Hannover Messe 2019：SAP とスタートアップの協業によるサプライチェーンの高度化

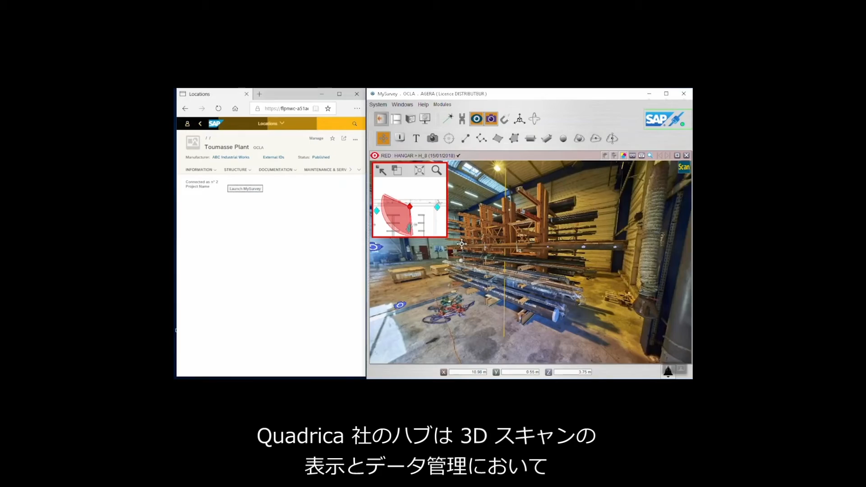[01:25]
Quadrica presents intuitive solutions in the display and the data management of 3D scans.